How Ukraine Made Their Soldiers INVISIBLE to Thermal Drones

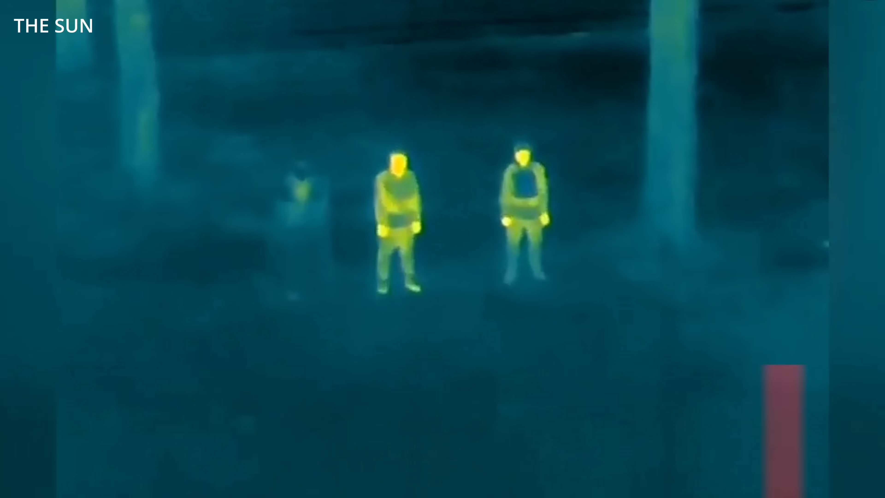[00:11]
Welcome to the age of infrared warfare, where the difference between life and death isn't how fast you shoot, but how cold you look.
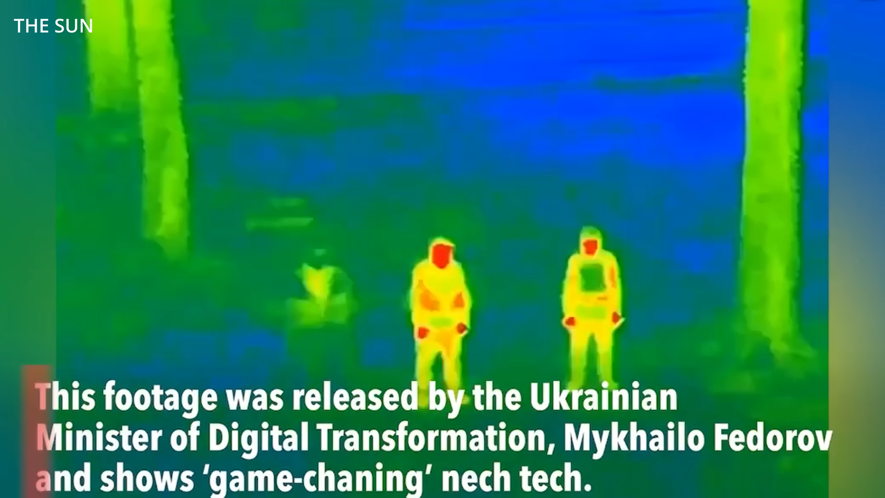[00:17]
Forget ghillie suits and face paint.
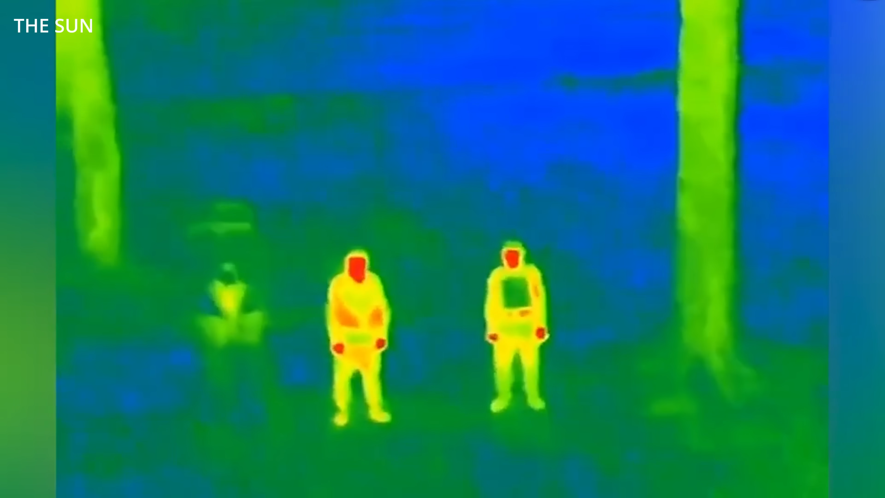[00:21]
Ukraine's infantry is stepping into the future with a new breed of battlefield tech
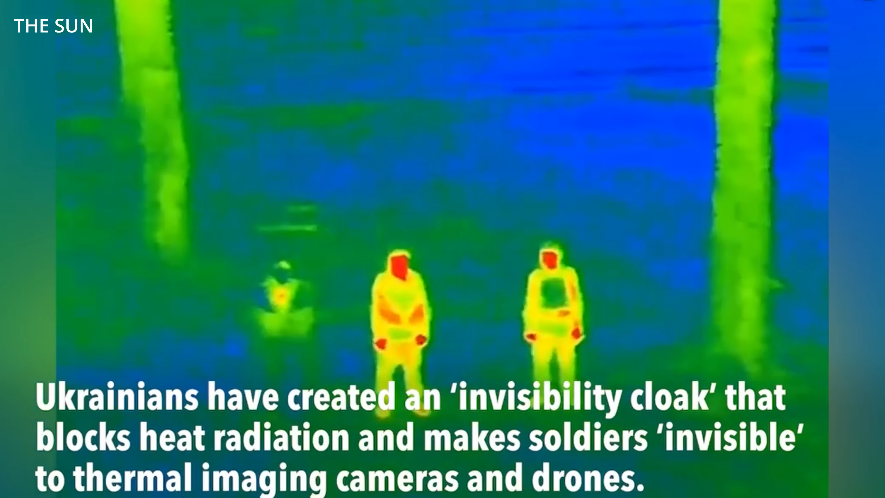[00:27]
that renders them nearly invisible to thermal imagers and reconnaissance drones.
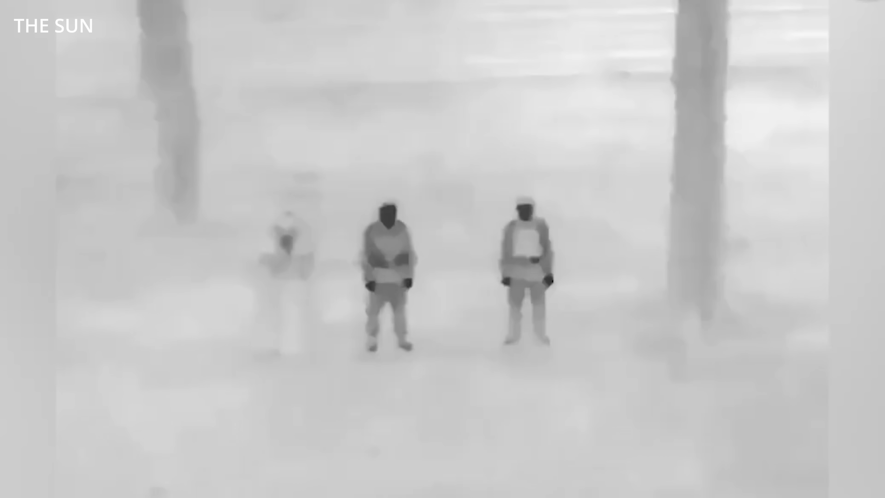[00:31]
This isn't some DARPA fever dream or Metal Gear cosplay. It's real, it works, and it's being fielded right now by Ukraine's
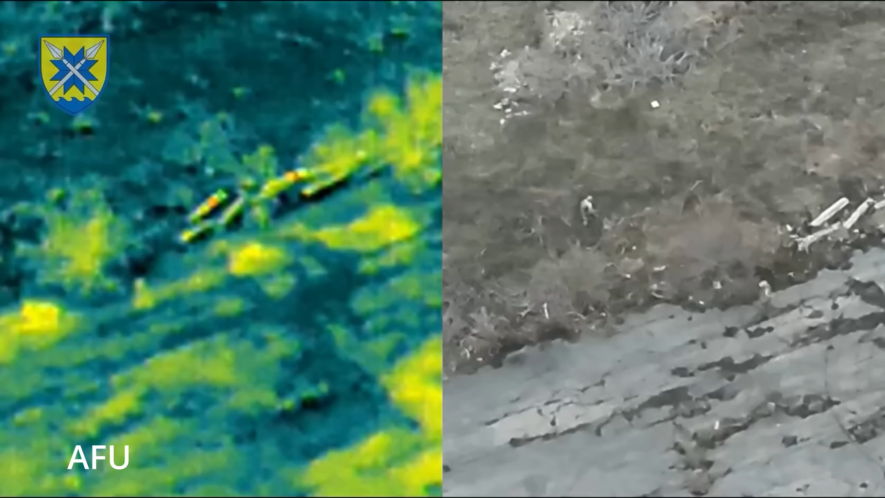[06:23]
Move under cover of darkness, avoid open terrain, cross your fingers the drone overhead is low on battery. Now, with anti-thermal suits, you can cross that field.